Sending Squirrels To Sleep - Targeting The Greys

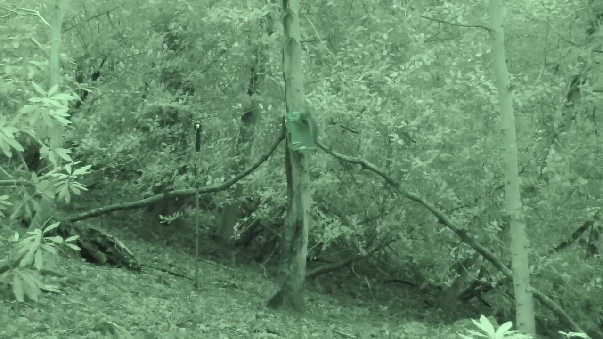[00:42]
low light I've got night vision on the camcorder and the daylight setting on the zoo list is just struggling just that little bit